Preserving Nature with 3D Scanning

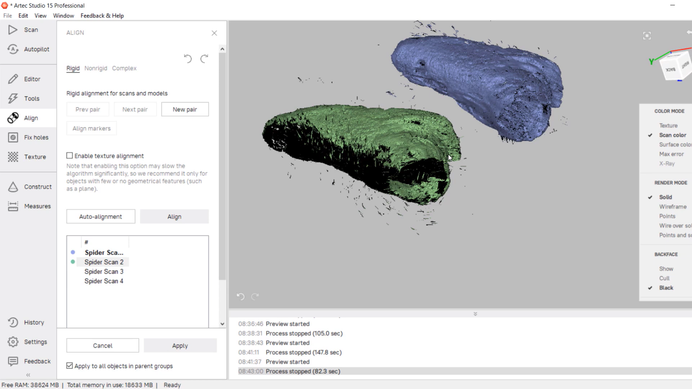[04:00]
that I can go to the align tab to match different points of each scan together giving the scan an
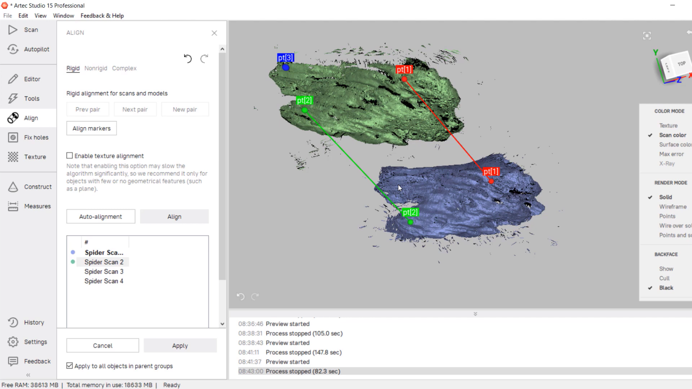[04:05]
initial and then a best fit alignment auto alignment likely will work on
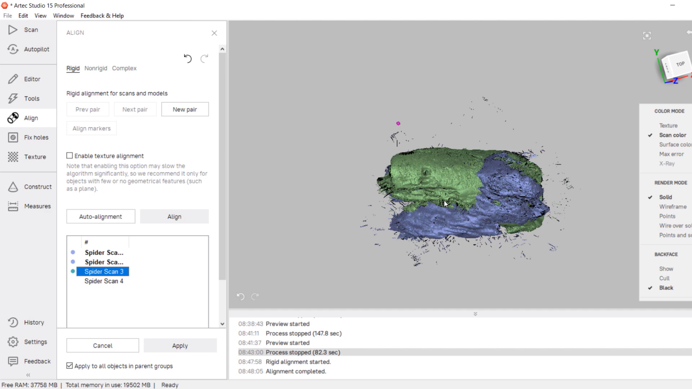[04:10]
this but I want to show off how quickly we can align them manually I don't need to choose exact points as
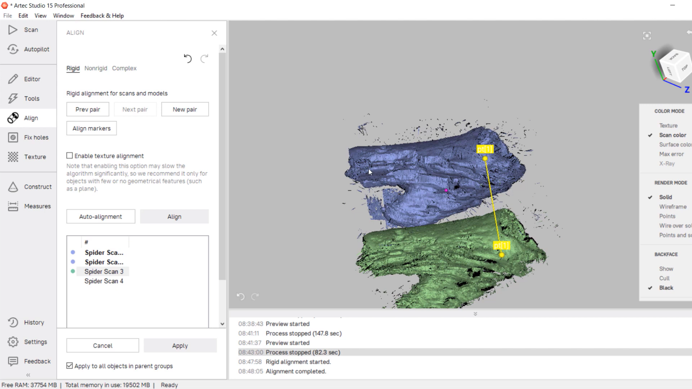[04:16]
you can see I'm kind of choosing three points of the scan that are roughly matching and the software does the
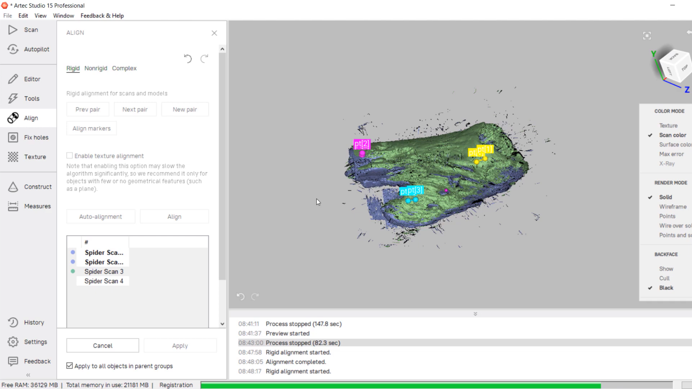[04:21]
rest to best fit in our list it looks like we've captured just about 2,000 frames or individual photos global registration shuffles all of these together giving us an even better alignment
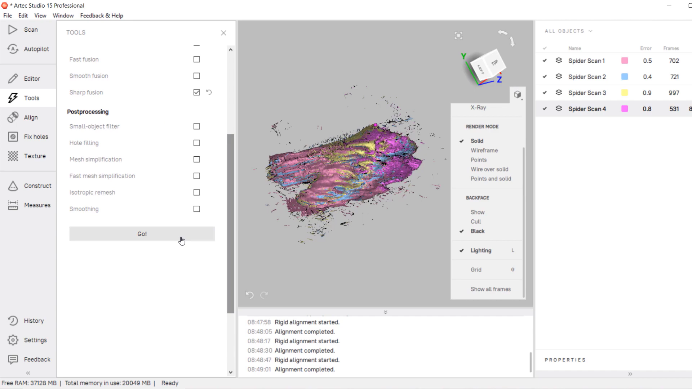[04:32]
between the different data next will be our outlier
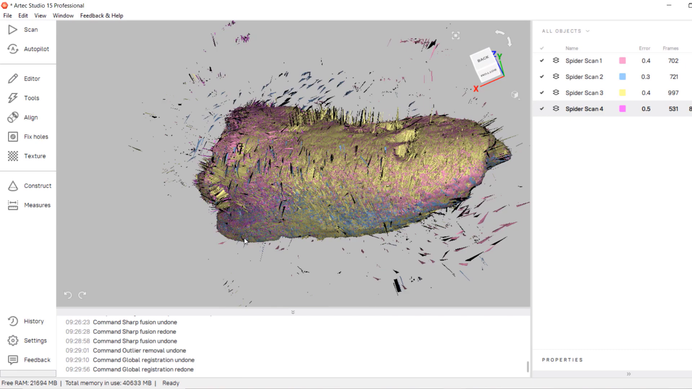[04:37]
removal getting rid of all these dust mos and bits of outlier data from the scans finally
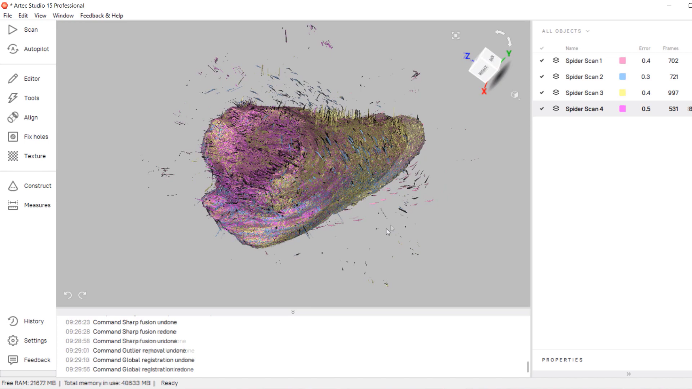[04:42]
the sharp fusion process will generate the mesh and preserve the sharp edges from the
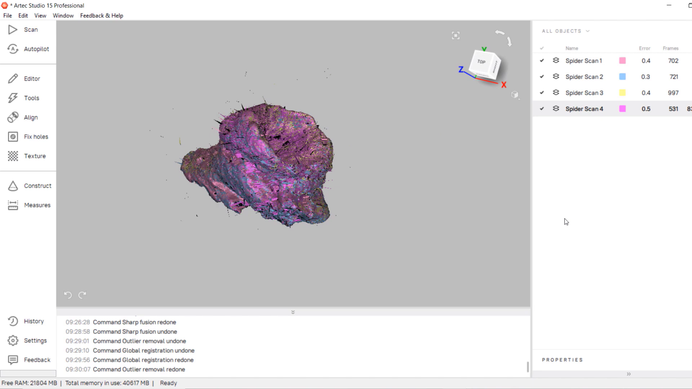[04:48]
wood I'm also choosing the mesh to be watertight meaning that I don't want any holes in our final output mesh
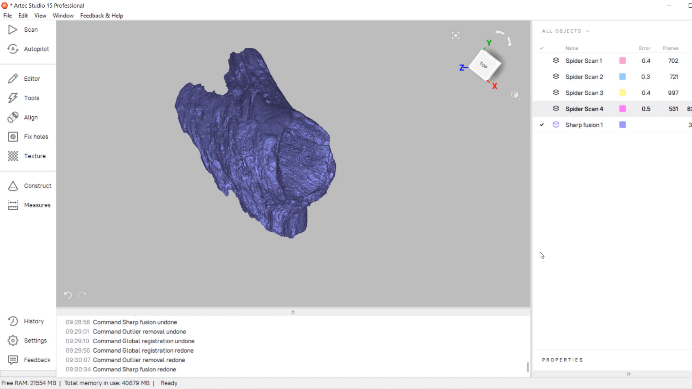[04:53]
our total time to get to this point took about seven minutes of
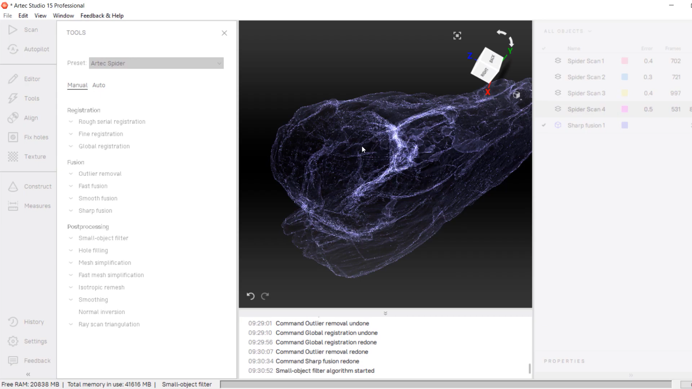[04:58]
scanning four minutes of manual data manipulation and then finally letting the processes run
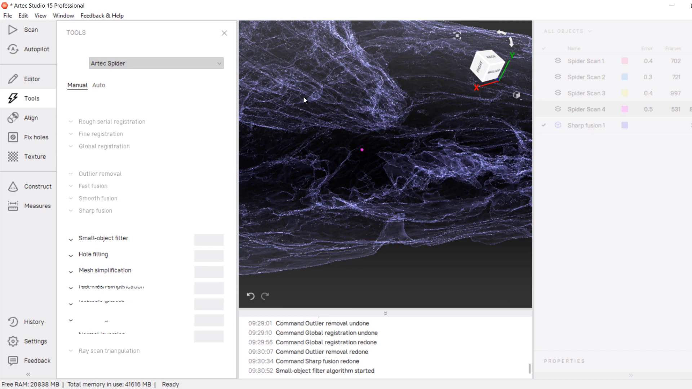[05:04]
for about 35 minutes so in just about 45 minutes we've gone from nothing to a complete mesh that we can now send off
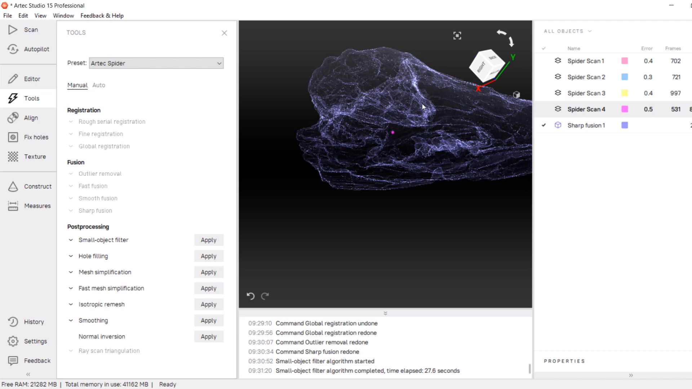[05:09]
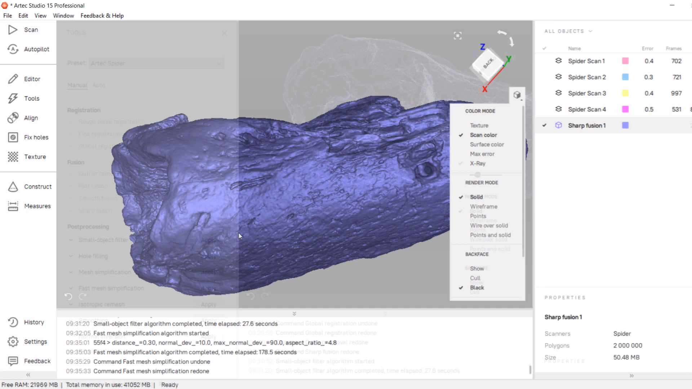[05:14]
now we can apply our color to the mesh this is done within the texturing tab and it's just as simple as the rest of the tools I can choose the mesh that I want to color and what scans I want to pull my color data from I can then choose the resolution of my color map and if I want to impaint in some missing data
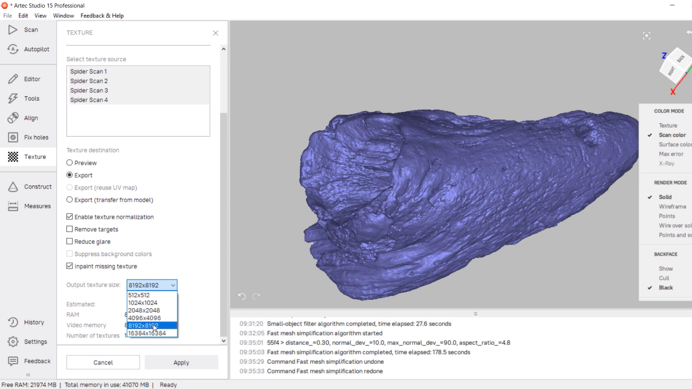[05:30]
I can also remove any glare if I suspect there might be some but I think there won't be any on this piece of wood once I'm ready I can start the process which will give me a color preview that I can
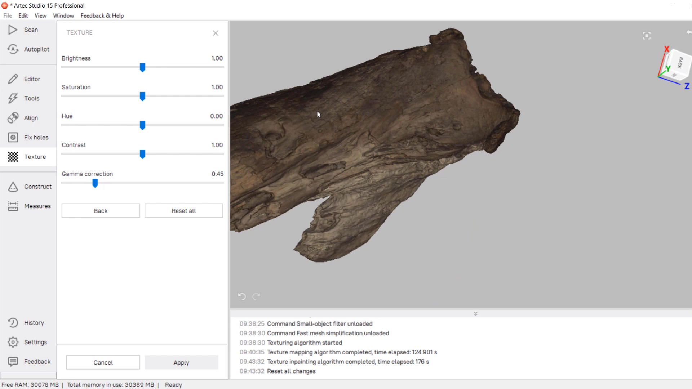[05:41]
adjust further before confirming everything now we're ready to export out this color mesh out as an
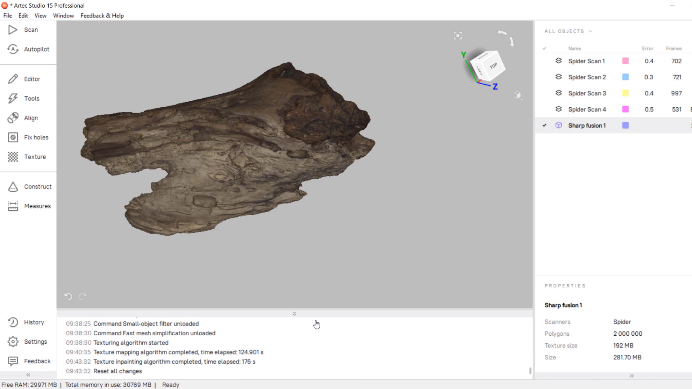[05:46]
obj and bring it into our rendering software I prefer to use visualize to verify how everything
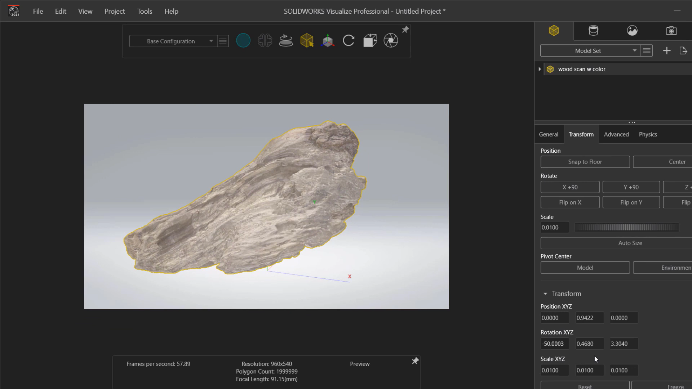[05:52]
looks since it's so easy to import in that mesh into here and quickly apply some lighting changes with just
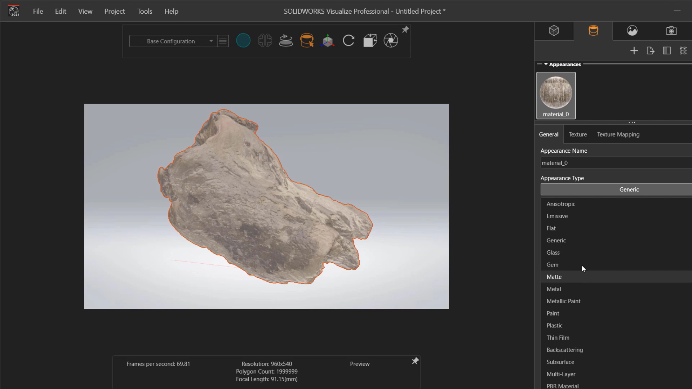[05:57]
the colors from the scanner I think this is looking pretty good and I'm happy on how the colors are coming out with some